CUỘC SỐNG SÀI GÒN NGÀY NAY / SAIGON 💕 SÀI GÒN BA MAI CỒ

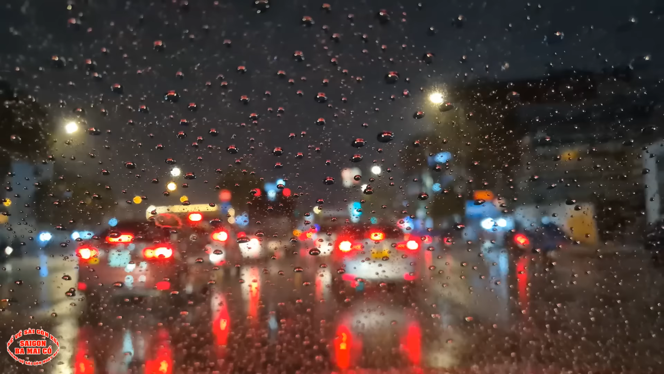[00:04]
Rồi, xin thưa bà con bác, tối hôm nay 30 vụ lên đường đi Nha Trang mà giờ như thế này đây, kẹt xe mưa,
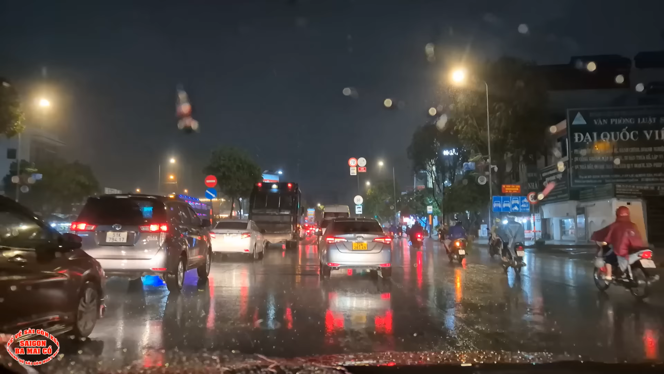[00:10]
mưa gió tầm tã, không biết ngoài Nha Trang nó có mưa hay không đây.
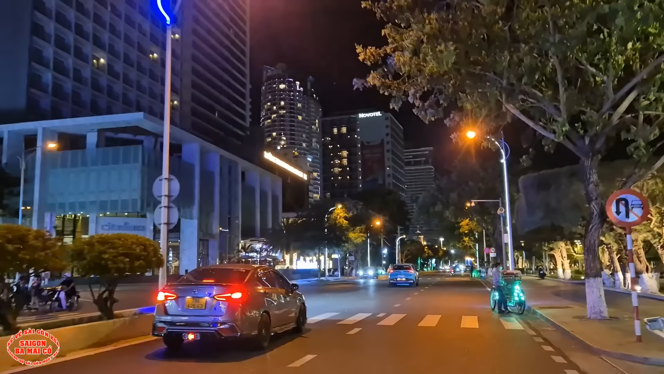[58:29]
Novotel, như bữa mẹ ở Novotel phải không? Hay là Sheraton? Sheraton. Đây, tháp Trầm Hương. Hình như Nha Trang đang kỷ niệm 100 năm ha. Dạ, đúng rồi.
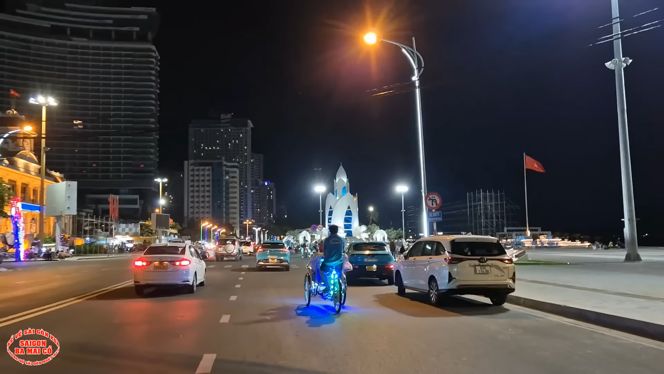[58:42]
Chuẩn bị kỷ niệm 100 năm là năm nào. Vậy mốt lễ hội nhiều quá. Năm nay là năm lễ hội của Nha Trang nè bà con. Kỷ niệm 100 năm thành lập Nha Trang.
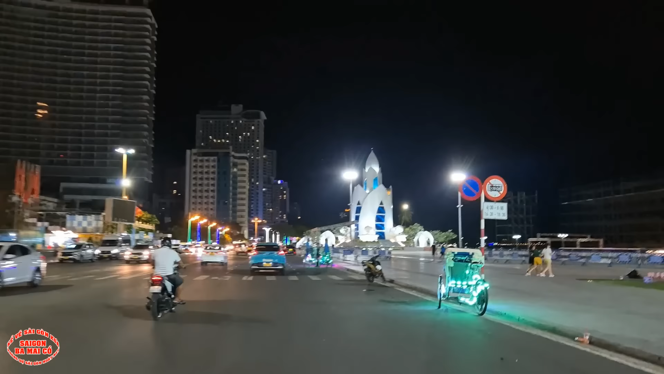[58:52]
Nó hơi rung nha bà con, tại xe này cái đường này thấy nó láng mà sao không biết chạy nó rung dữ.